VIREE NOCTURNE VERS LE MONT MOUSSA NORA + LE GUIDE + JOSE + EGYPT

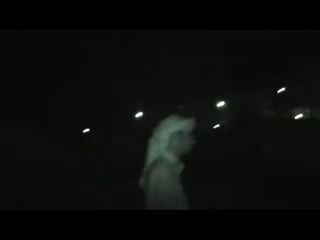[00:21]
C'est notre guide. Est-ce qu'il y a ? Sophi. Sophi ? Oui.
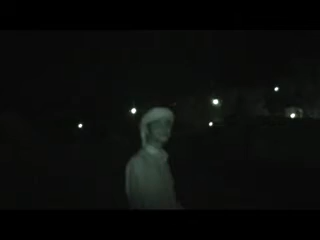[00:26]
Oui, c'est à l'Olympique. Oui, c'est à l'Olympique. Voilà. Donc là, nous sommes en pleine montée.